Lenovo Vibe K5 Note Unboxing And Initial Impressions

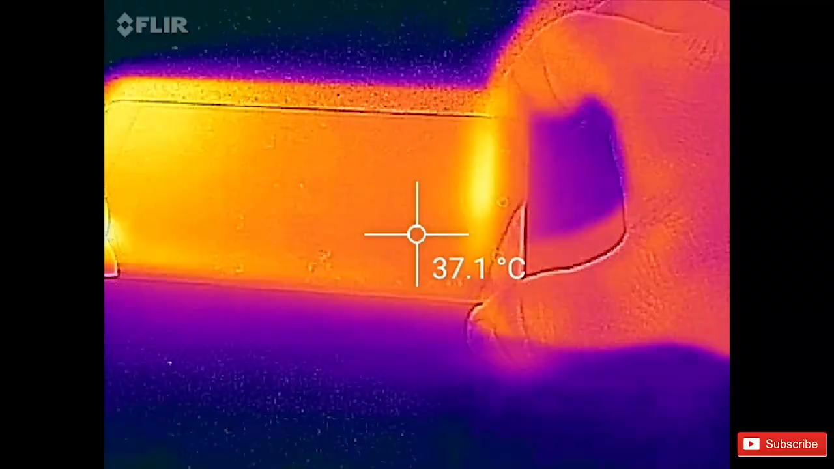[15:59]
On screen: spot 37.1°C
So we are checking the temperatures while the... the N22 benchmark is running. With an infrared camera. So this is the FLIR one camera. You can see my hand here. Is at about 36, 37. And I think the processor is located over here somewhere.
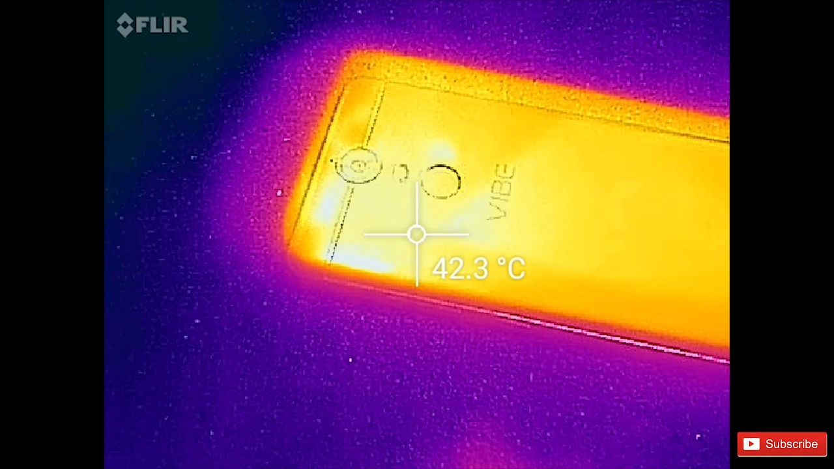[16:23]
On screen: spot 42.3°C
As you can see the heat is emanating from there. You can see a temperature of 42, 41, 42 degrees Celsius.
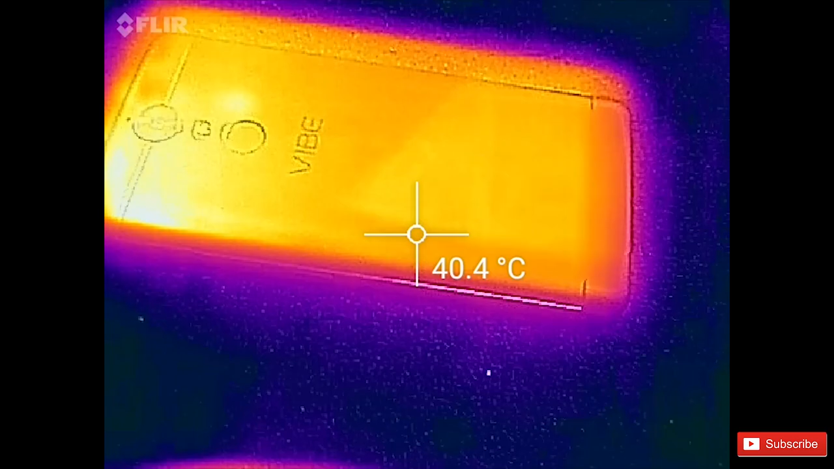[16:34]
On screen: spot 40.4°C
Whereas the rest of the phone is at about 40. 39 on the edges.
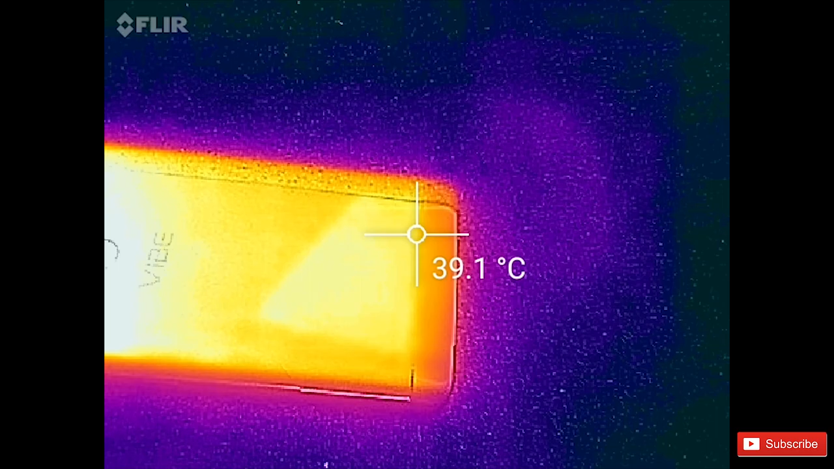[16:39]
On screen: spot 39.1°C
So I think this is where the LEDs for the screen are located.